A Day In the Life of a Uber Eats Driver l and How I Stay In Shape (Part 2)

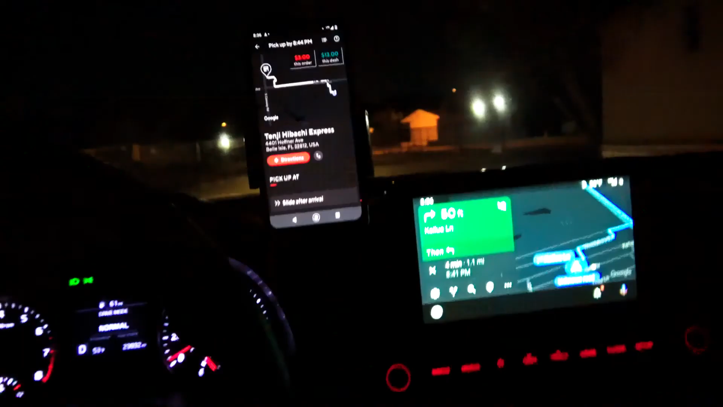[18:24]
5233. I just accepted a $3 order, which is against my rules, but let's see, maybe this person will give a tip.
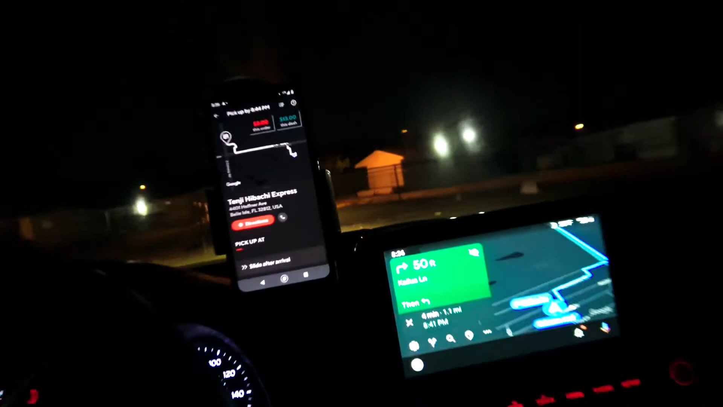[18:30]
You know what I'm saying? $3 order.
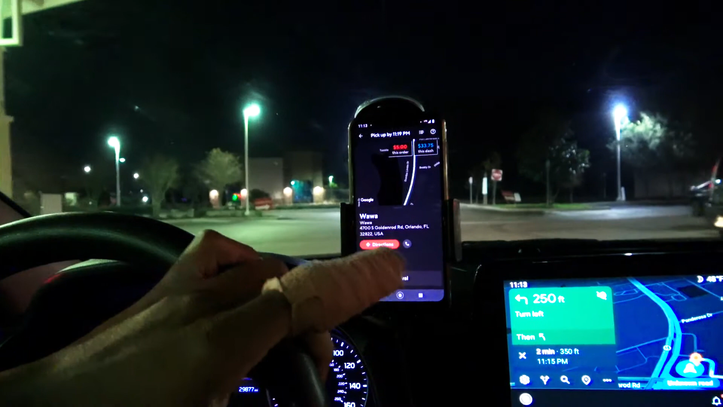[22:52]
All right, so a little $5 order.